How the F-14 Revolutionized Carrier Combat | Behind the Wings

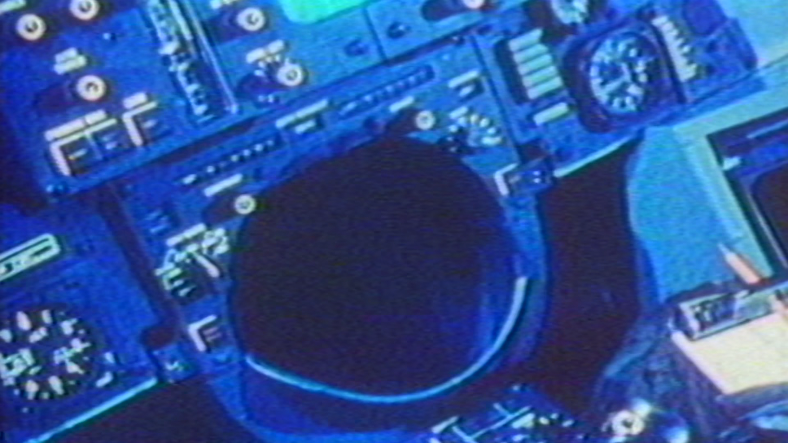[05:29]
The radar, we had an APG-71, so we had a radar that was now capable of tracking airplanes as they went into the beam.